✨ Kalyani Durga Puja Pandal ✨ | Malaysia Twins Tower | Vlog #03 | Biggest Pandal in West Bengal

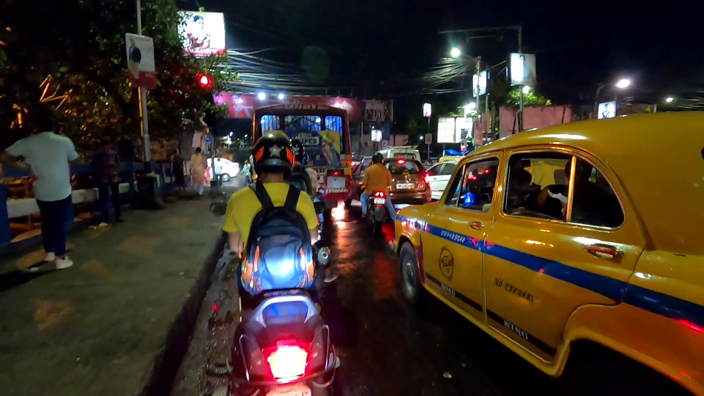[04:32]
चलो चलो तो भाई आ गए हैं कोलकाता के ट्रैफिक में। कल्याणी से जहां हम कल्याणी अभी देखने गए हुए थे ना ट्विन टावर, वो कोलकाता वहां से 72 किलोमीटर दूर था। और 72 किलोमीटर चला के आते आते मुझको अभी 8 बज गया है।
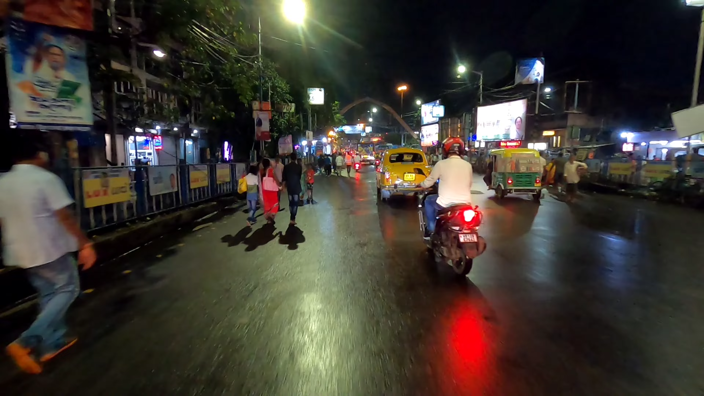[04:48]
और कोलकाता की ये टैक्सियाँ
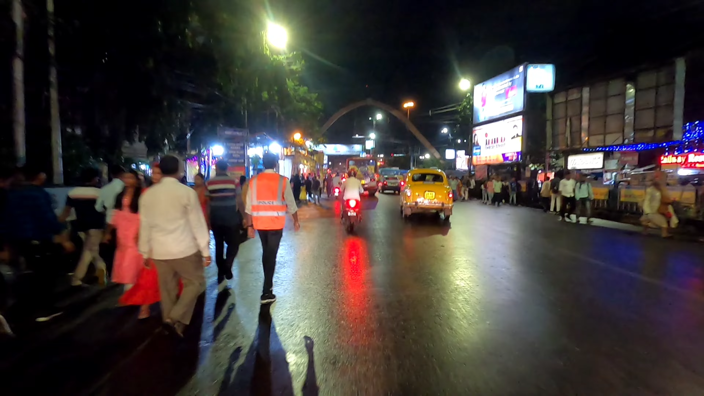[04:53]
सिर्फ कोलकाता में ऐसी एम्बेसी चलती हैं, येलो कलर की, येलो एंड ब्लैक। 2-3 पंडाल बहुत अच्छे अच्छे हैं यहाँ पे, वो दिखाएंगे।
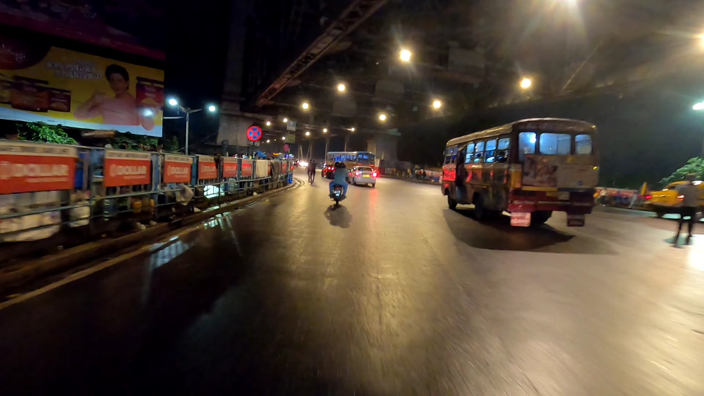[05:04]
तो भाई लोग हम आ चुके हैं हावड़ा ब्रिज के नीचे। ओहो ये